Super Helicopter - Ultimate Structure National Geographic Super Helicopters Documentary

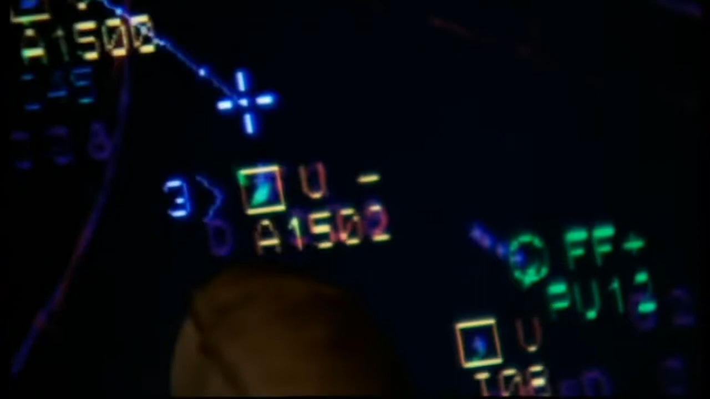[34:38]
If this war game were for real, the sub would be cornered and facing a potentially deadly attack,
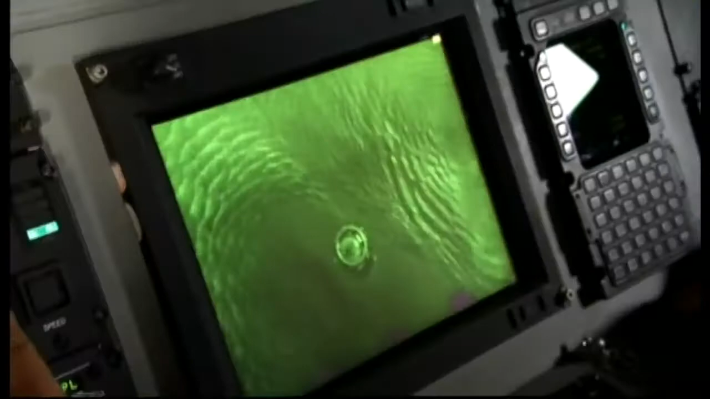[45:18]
Or carry out reconnaissance and electronic surveillance.